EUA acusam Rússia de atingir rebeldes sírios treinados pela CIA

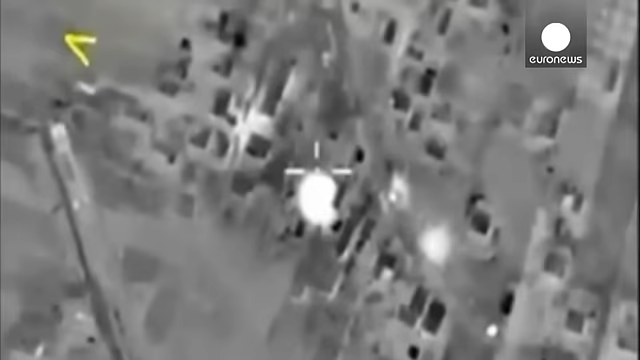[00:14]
Terão atingido posições da Al-Qaeda e de rebeldes islamistas na Síria,
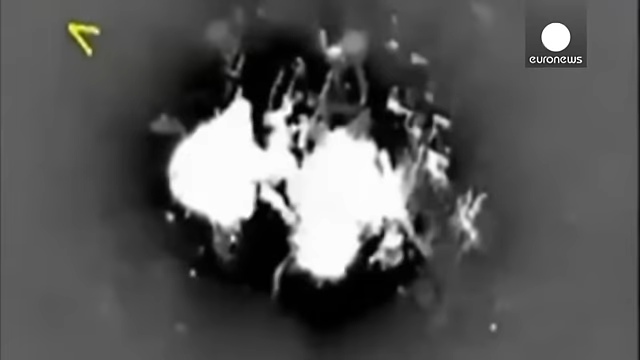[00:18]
segundo uma fonte de segurança síria.
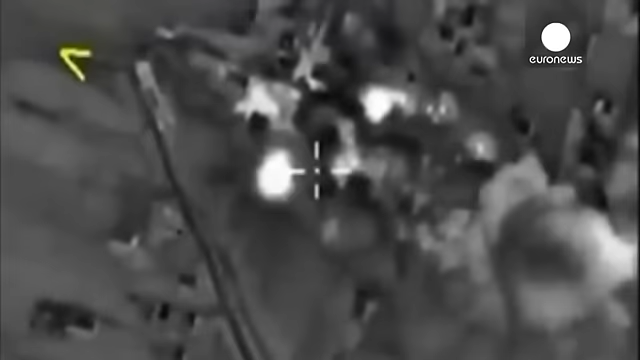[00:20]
O alvo dos bombardeamentos terá sido o Exército da Conquista,
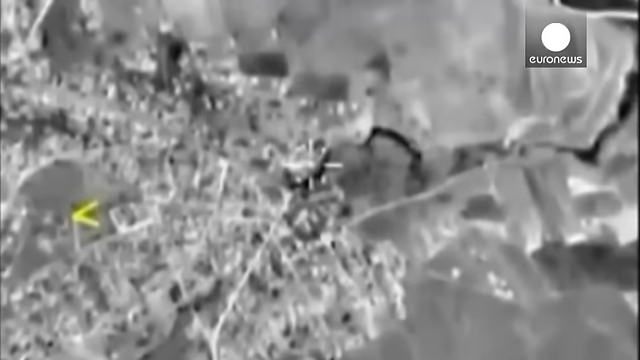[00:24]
que agrupa rebeldes islamistas que combatem o regime de Bashar al-Assad, mas também o autoproclamado Estado Islâmico.